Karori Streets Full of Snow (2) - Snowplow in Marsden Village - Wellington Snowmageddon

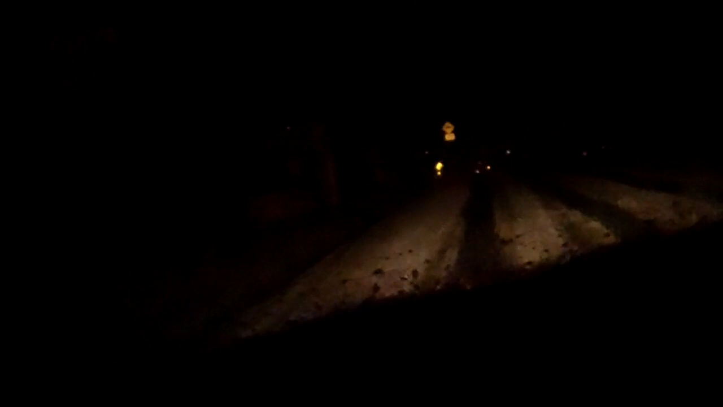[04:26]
The light of some. Oh, no. Like our teacher would let us go outside when it was snowing.
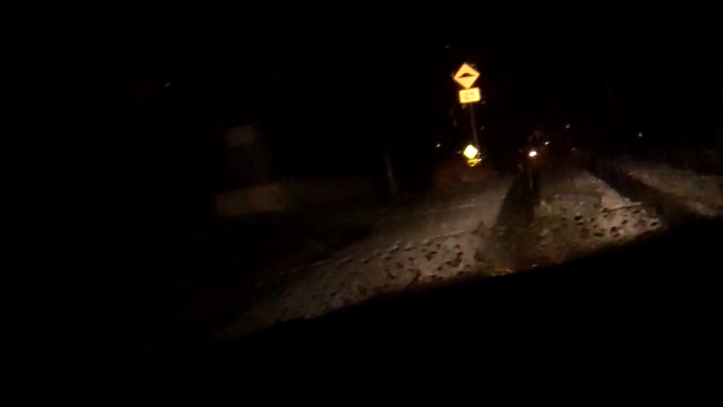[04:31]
We just kind of sat and it's just slippery and fun. And it's snowball fight! Snowball fight! Playing in snow, gathering it up and crying. Going down Donald Street in a blizzard? A snowball down for your shirt. Are you going to be able to stop? Yeah. No. When you're hot, you can cool yourself down. You can, like,